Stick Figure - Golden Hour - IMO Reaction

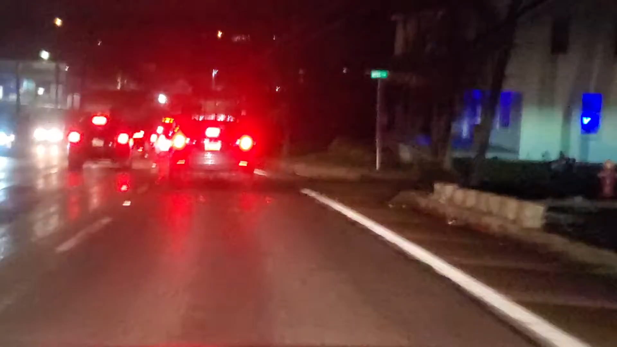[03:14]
I mean, look at the cars in front of me Are we like setting up to go like race or something here? We got the, you know, we like two rows of cars ready to go I mean,
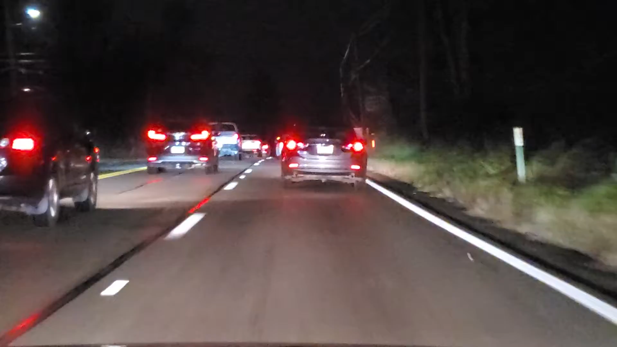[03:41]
it's ridiculous It's too much traffic These people in the fast lane need to go faster So I can get over and get around these slow cars But here we are Because I'm cruising down the road I wish I, when I'm listening to this music I wish I was sitting on the beach, actually So I wish I, when I'm listening